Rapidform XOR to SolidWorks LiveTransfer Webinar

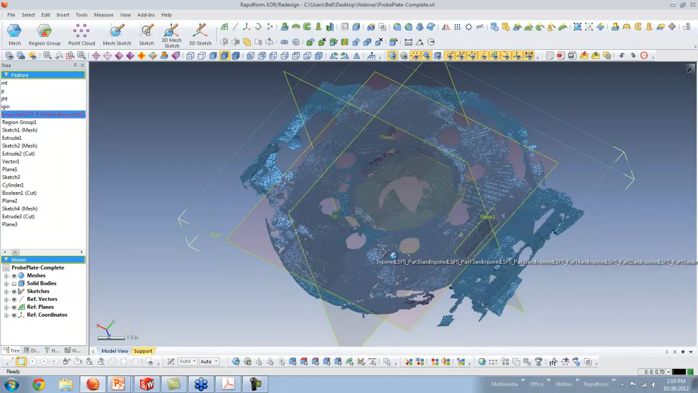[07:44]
And I've also got Mesh Sketch, and Mesh Sketch is the one that gives me all of the sketching tools, but also allows me to reference this mesh data. So those of you who aren't familiar with the scan data, I'll zoom in a little bit and show you that the data that we have is really just what you might think of as an STL mesh. We've taken the point cloud collected by the scanner and connected the dots with triangles,
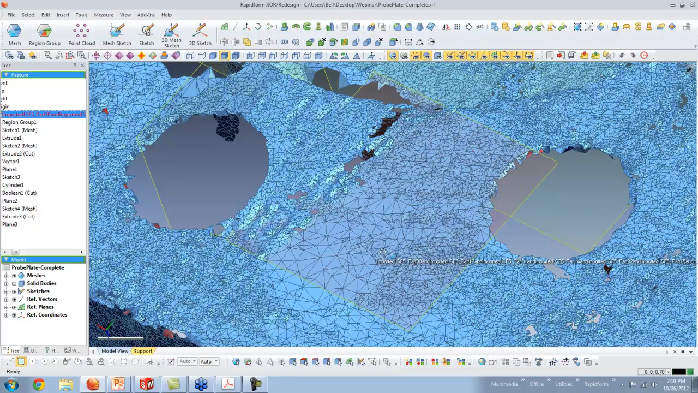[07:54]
and that gives us the mesh that we'll use as a reference. So again, I'm going to create this cutout here, and we'll say mesh sketch. It asks me what plane I want to use for my sketch, and I've already set up a plane over here.
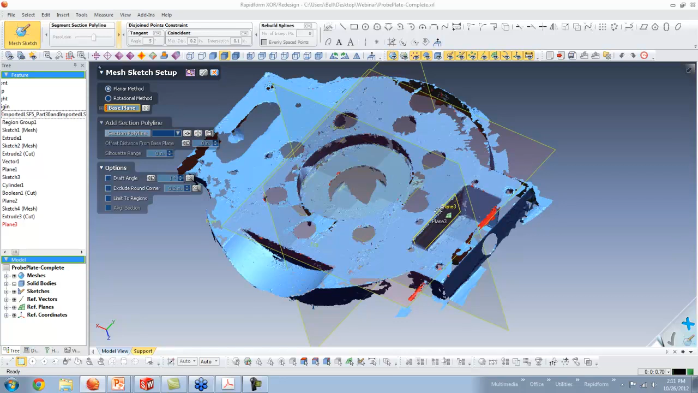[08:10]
That's plane 3. And so once I select that plane, it shows me the intersection of that plane with the scan data. I can now move this arrow back and forth through the model to see what that intersection looks like.
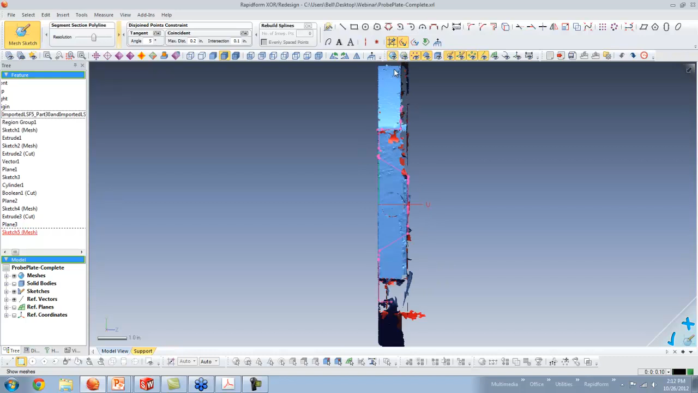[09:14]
So I'm going to hide the scan data for the moment, and this pink outline you see on the screen is my cross-section that I can work from. Now, on this part, and I'll rotate it just to get visually, I actually want to make a through cutout. This part you see on the bottom was actually the table underneath the part that got scanned. So I happen to know that we actually are looking for a complete through cutout in that area. So let's reset the view. I'm just going to go to the line.
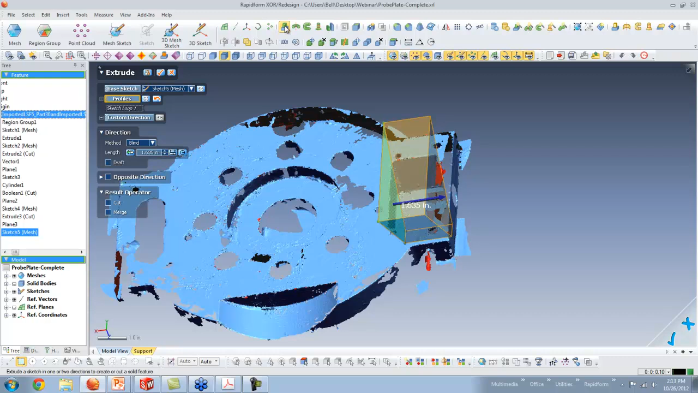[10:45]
And you'll see that I can define the shape anywhere I need to go.
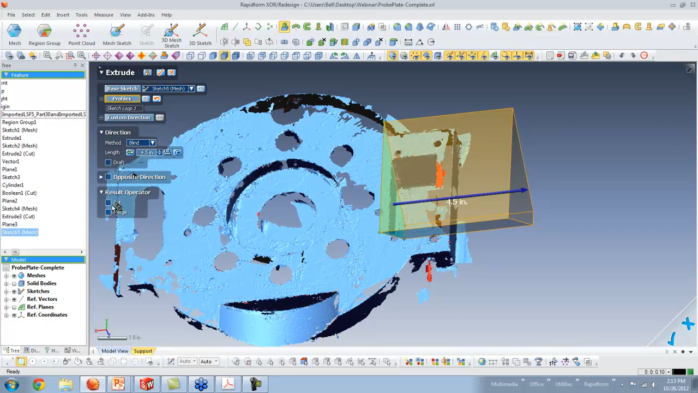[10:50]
I turn on the cut operator. And now I need to say how far I need to extrude.
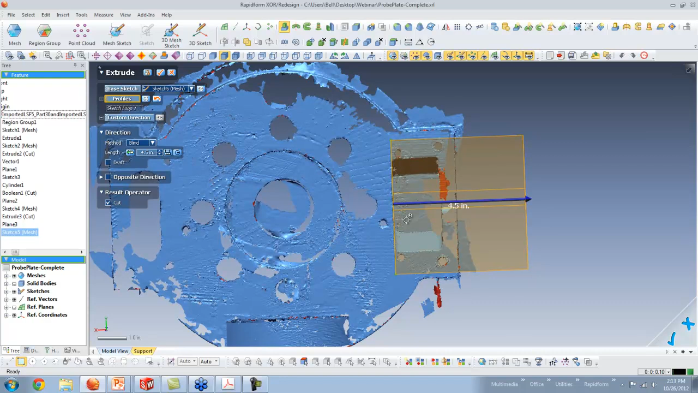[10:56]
Now for method, you know, most of you are familiar with blind and through all, or to a surface, but we also can go to a region or to a vertex here in Rapidform, just because we have the scan data. We can also do things visually, and as I move this,
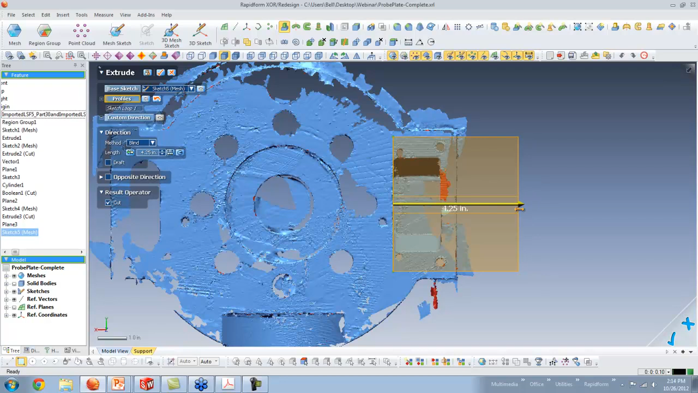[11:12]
it'll actually snap to values that it sees in the data. So it's snapping to the outer edge. I'm looking for this inside edge, right about there. Let's see how close I came.
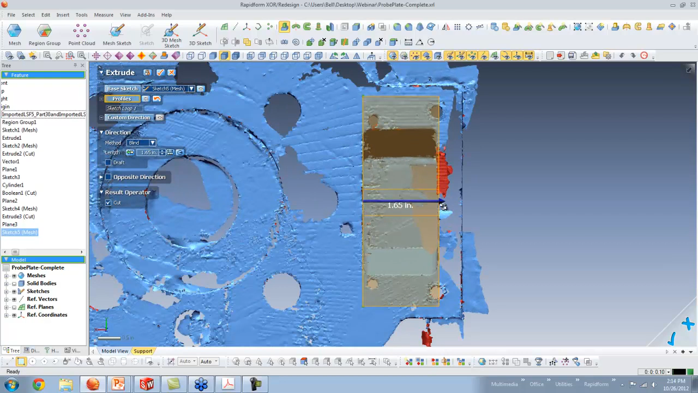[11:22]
Let's say 1.635.
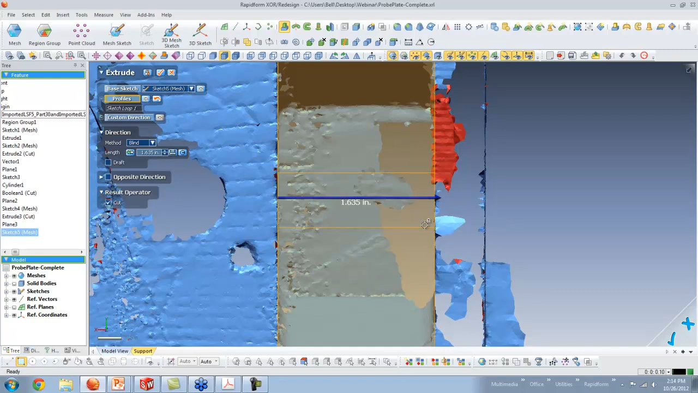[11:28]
That's not precise, but you know, this is also an area where perhaps you know exactly how wide this thing should be.
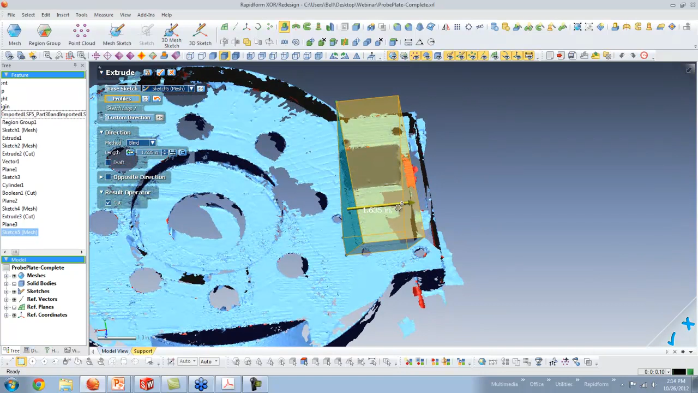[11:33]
And you can guide that design intent by saying 1.625.